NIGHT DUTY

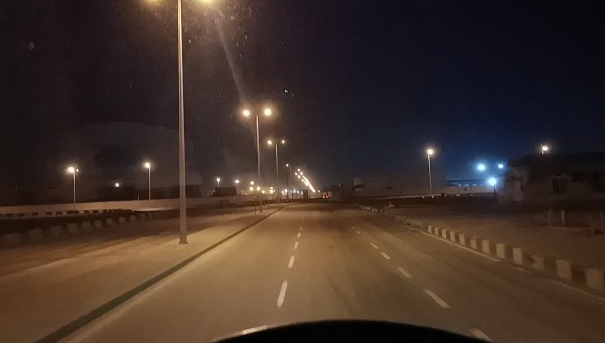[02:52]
Bihira sasakyan sa gabi. Alas 4 ba naman? Mga alas 4 na. Siyempre wala na sasakyan. Ramadan pa ngayon.